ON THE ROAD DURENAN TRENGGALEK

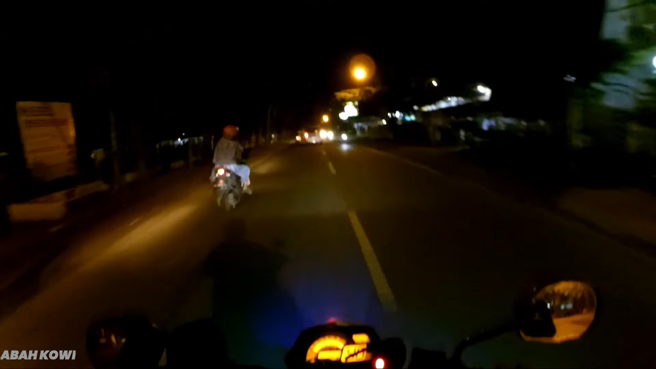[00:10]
Baru beberapa menit mati. Nih GCam ini kamera ini udah capek apa gimana sih? Heran gua. Aduh. Dari tadi baru berapa menit jalan mati sendiri.
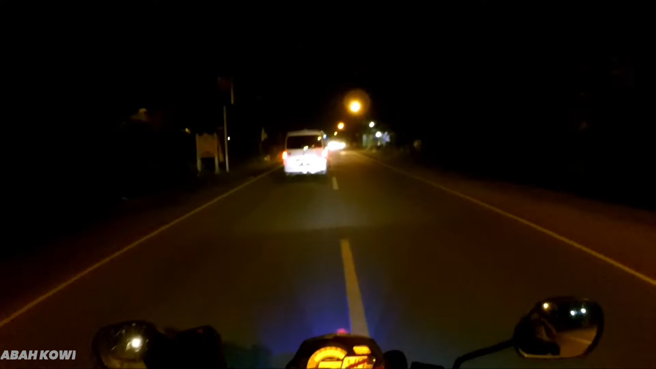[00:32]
Aduh. Astagfirullahaladzim. Jangan cok. Astagfirullahaladzim. Aduh. Kena lubang jalanan. Anco. Untung lubangnya besar.
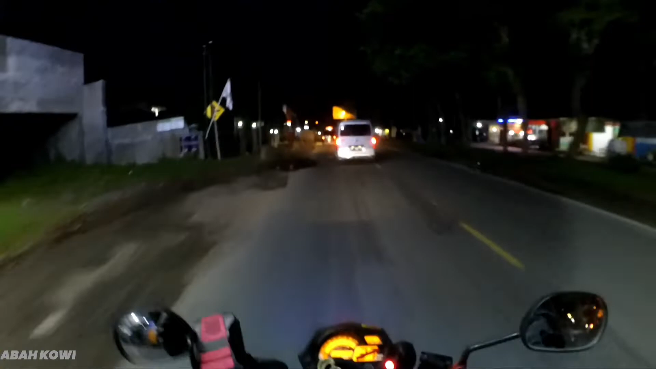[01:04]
Kalau lubangnya kecil tadi pelek bisa jeding diwai. Aduh, itu dulu. Assalamualaikum warahmatullahi wabarakatuh. Saya lupa kalau di jalur ini tuh jalannya berlobang parah gitu loh.
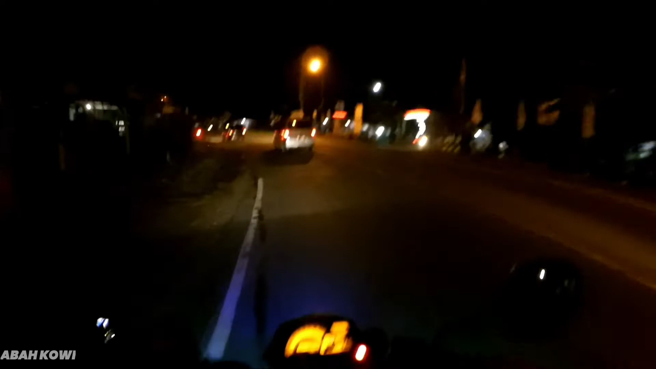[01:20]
Sebagian lah maksudnya. Kita ambil bahu kiri aja dulu. Tuh. Ini jalannya banyak yang berlubang. Bikin jengkel. Tuh. Mobil mah enak roda 4 lah, motor roda 2. Oleng kita.